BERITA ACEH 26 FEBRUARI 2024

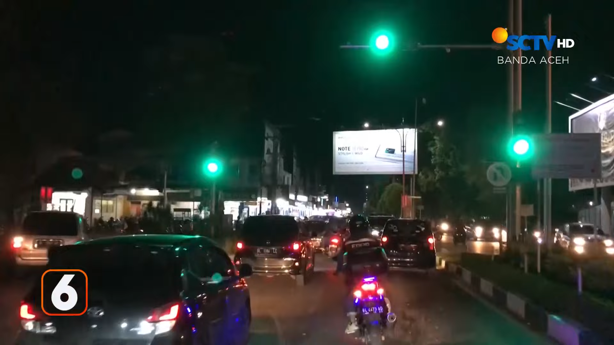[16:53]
Beberapa pengendara sepeda motor sedang memacu mengawal sebuah ambulan yang membawa pasien darurat Pengendara muda yang tergabung